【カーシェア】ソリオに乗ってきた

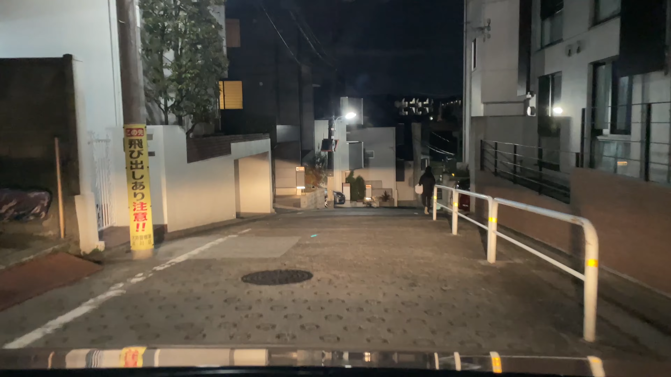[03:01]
同じような形で、えっと、NBOXとかね、ワゴンRとか、いうようなのを乗って、乗ったんですけども、やっぱりその、NBOXとかワゴンRに比べると、乗用車サイズなので、
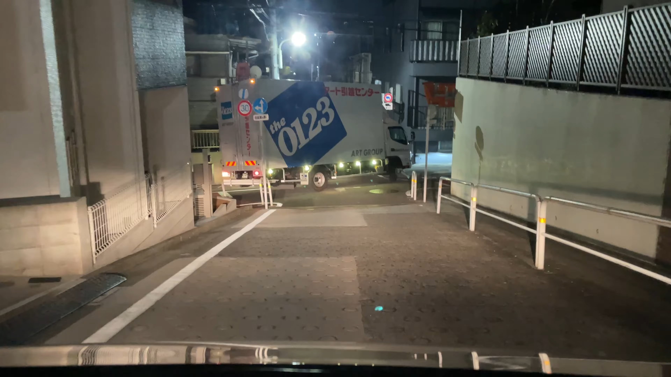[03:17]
ちょっと大きいんですよ、車が。なので、こういう狭い道とか、を走る時にですね、えっと、左右の幅だったり、
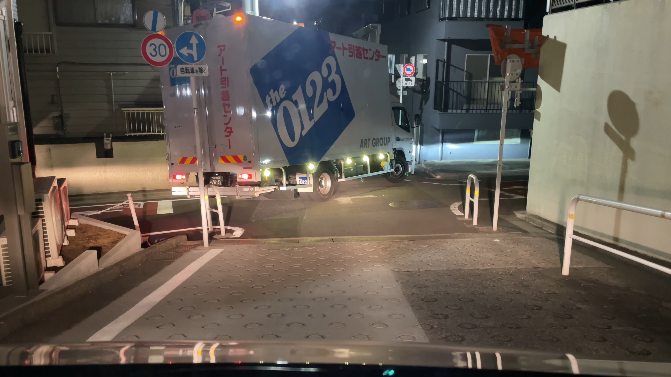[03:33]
っていうのを、ちょっと気にしてね、運転してあげる必要があるかなと、いう形になっております。運転はね、しやすいのと、あと、えっと、今ね、ピピって鳴ったんですけど、えっと、先行車の、えっと、発進のね、えっと、判定とか、
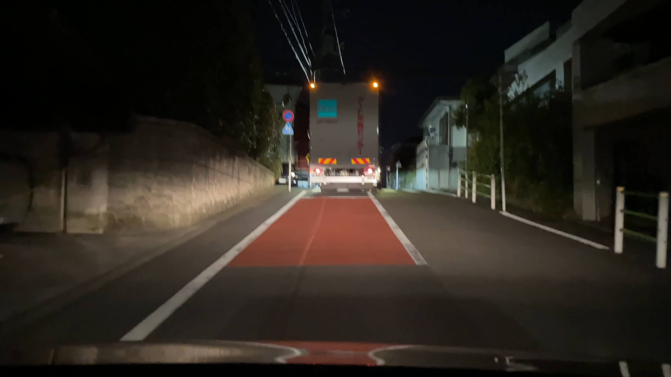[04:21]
全然手前からね、障害物ありますよ、っていう風に教えてくれるので、その部分は、えっと、かなり、使い勝手としてはいいのかなと、いう風に思っております。で、おっと、引っ越しセンターが前で止まっちゃうな。えっと、対向車来ないといいなぁ。はい、で、えっと、昼間もね、あの、狭い道をだいぶ走ったんですけれども、
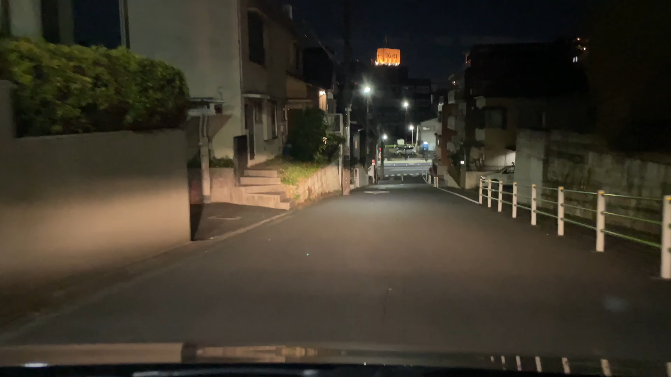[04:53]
普通に走る分には、特に大きく困ったりはしないかなと。ただ、あの、どっちかといえば、まあ、どっちかといえば、狭い道で、あの、路上駐車されているとか、自転車がね、走っているとか、歩行者が来ているとか、いうような、あの、感じでね、えっと、安全距離を空けて、あの、